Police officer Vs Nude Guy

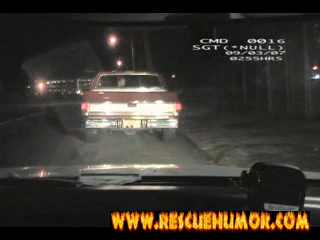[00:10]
Sir, step to the back of the truck. Put your hands on the back of the truck when you get there. 547. 527. Go ahead. What do you want from me, huh? Sir, what do you put want?